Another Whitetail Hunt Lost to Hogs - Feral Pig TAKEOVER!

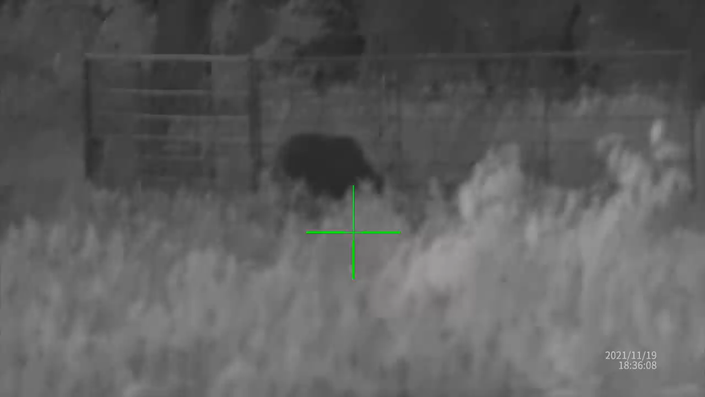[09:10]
I got 40 yards or so away. The rest of the guys just got here.
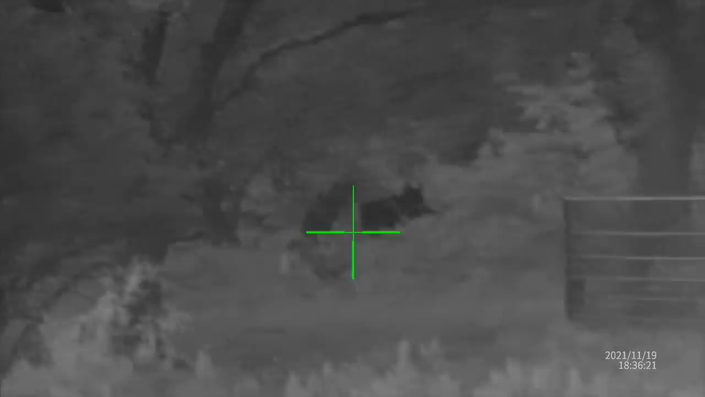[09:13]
They're sighting in their thermals right now. Unbelievable how many hogs are out here and just how often they run off these deer.